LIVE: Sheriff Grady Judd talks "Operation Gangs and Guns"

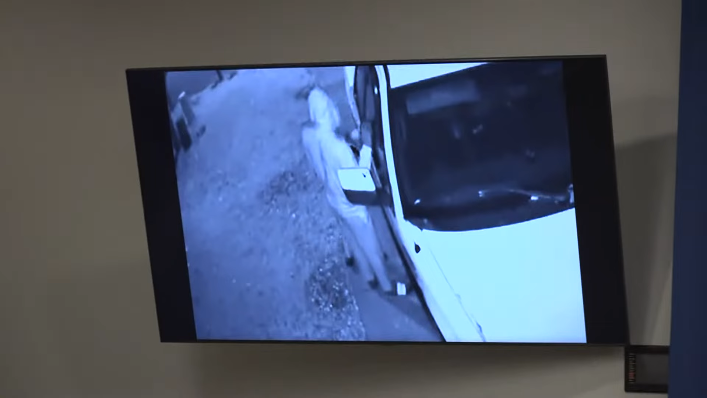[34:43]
This is what's happening in your front yard. This is what's